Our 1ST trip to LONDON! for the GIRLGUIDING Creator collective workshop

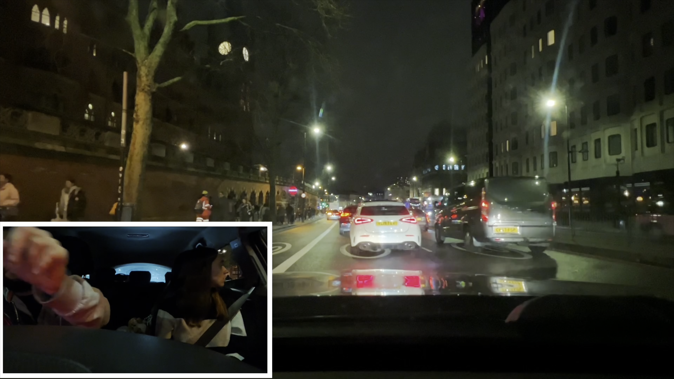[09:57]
I don't know what that building is there, because it's got like a big Ben on it, but not a big Ben.
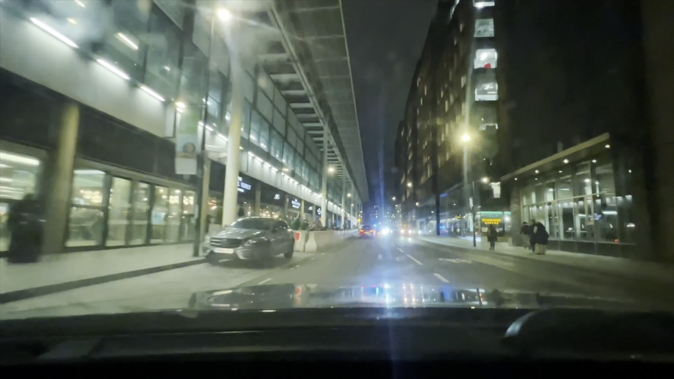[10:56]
We just came to the car park.
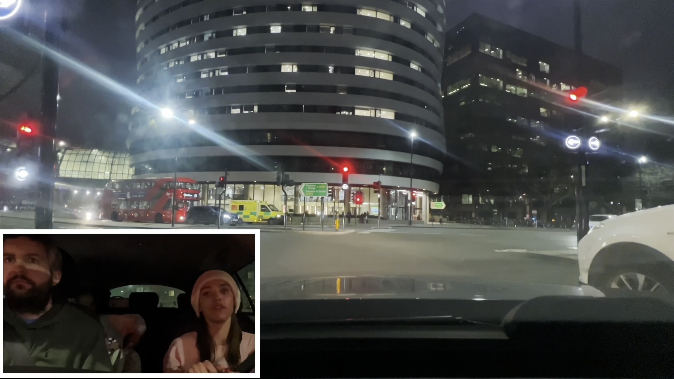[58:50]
London is way bigger than I thought it was going to be in terms of like how big the roads are and like how open everything feels. Like, I obviously there are a lot of like very tall buildings, but it doesn't feel as like compact.